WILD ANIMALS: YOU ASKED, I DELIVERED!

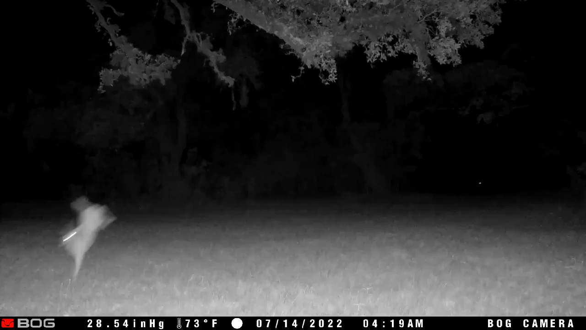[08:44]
And if you didn't watch very closely, you missed the reason he's running.
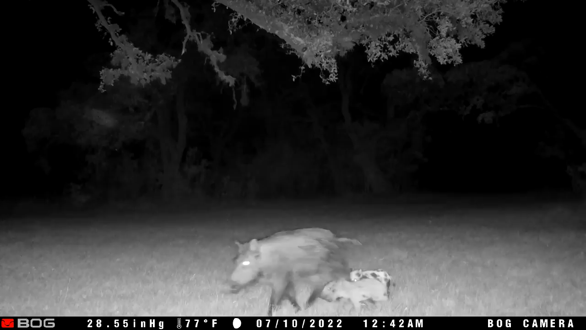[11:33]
Whoa, whoa, whoa, did you see that? All right, let's slow it down and review. There, in the yellow. Do you guys remember the black and white spotted hog that I had to shoot and kill because of a situation I stupidly created?
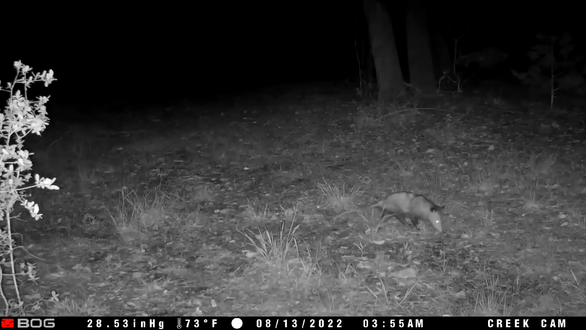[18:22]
A very cautious possum. Somebody's black cat doing big cat things. A deer and a fox, also totally ignoring each other.